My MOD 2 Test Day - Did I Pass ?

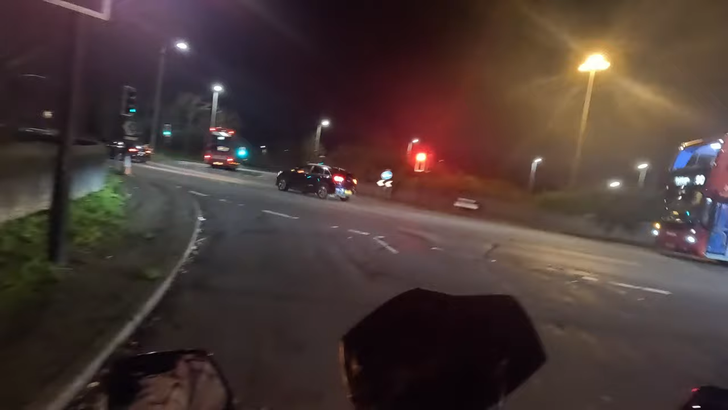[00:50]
Bit windy today. Anxious a little bit, although if I fail like I did with the mod 1, I'll just rebook and just redo it, you know, because I'll learn lessons.
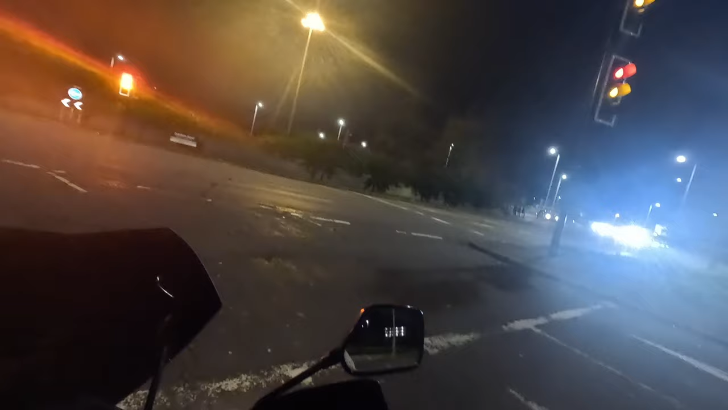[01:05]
So today's, you know, about learning lessons and, you know, getting experience. Mirror cancel, sorry about that. I'm just doing a few mantras in my head to make sure that I now get up to speed.
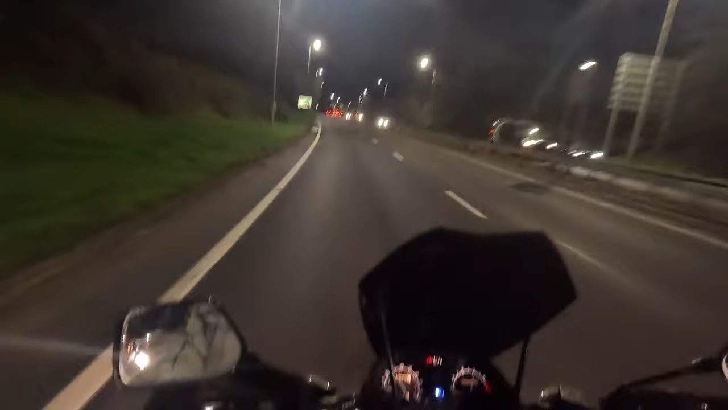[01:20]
40 miles an hour, don't be a slouch, don't be a slow coach. There we go, 40 miles an hour given, 40 mile an hour taken. Middle of the lane, because it's not been raining, so there's less chance of oil. So, but very windy today, as you can probably